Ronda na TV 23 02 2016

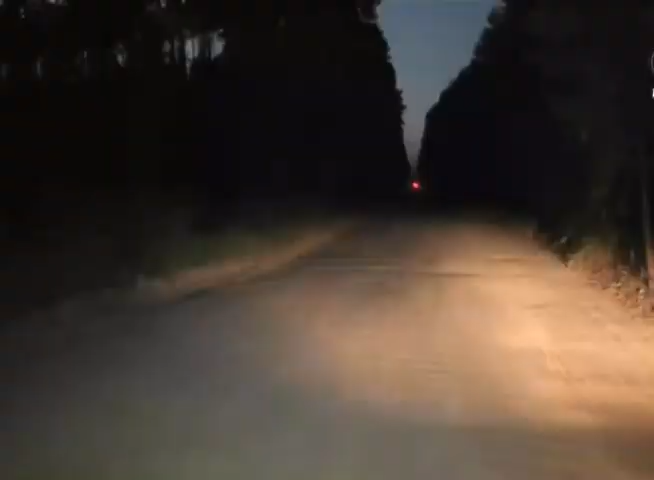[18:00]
numa estrada de chão de acesso à Conceição da Barra.